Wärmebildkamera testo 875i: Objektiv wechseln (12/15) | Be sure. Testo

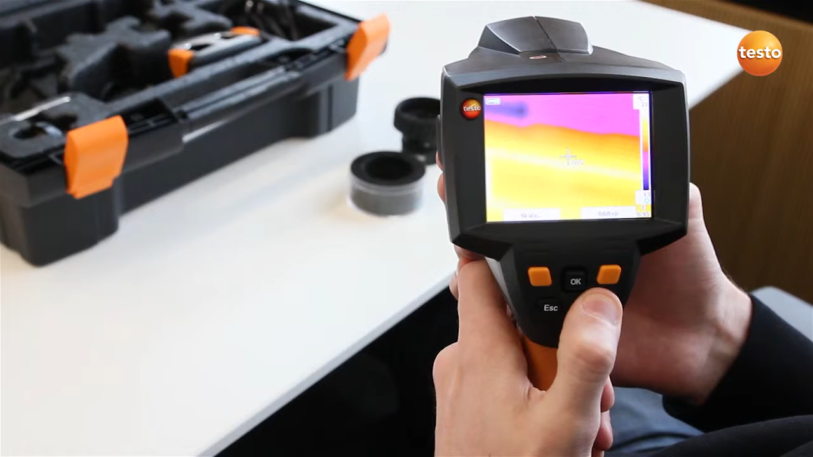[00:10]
Um das Objektiv zu wechseln, muss man zunächst den Bajonettverschluss öffnen. Anschließend kann das Objektiv herausgezogen werden.